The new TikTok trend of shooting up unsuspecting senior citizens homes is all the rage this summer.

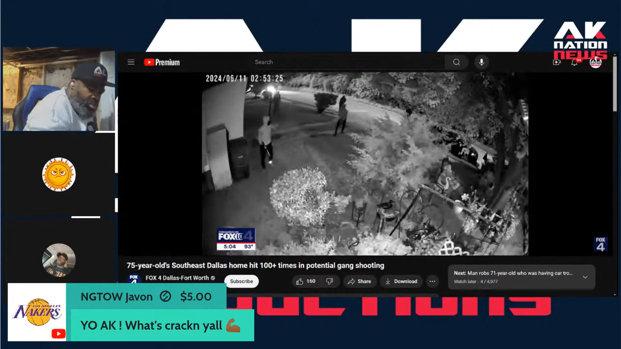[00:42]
Laverne Baker says her home surveillance camera captured the terrifying moments early Tuesday morning as eight people approached and rapidly fired shots. The firing continued from across the street as they drove away. Like bombs going out. It felt like a war zone.
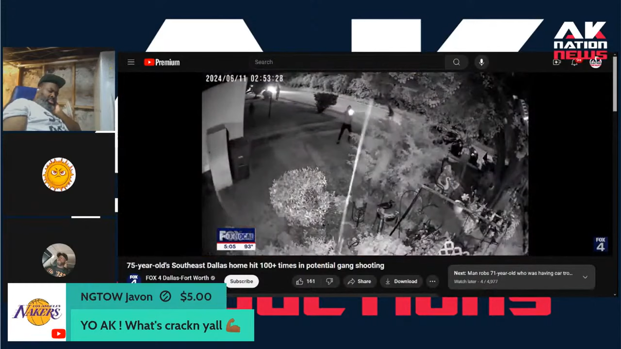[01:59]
They put over 165 rounds into her house.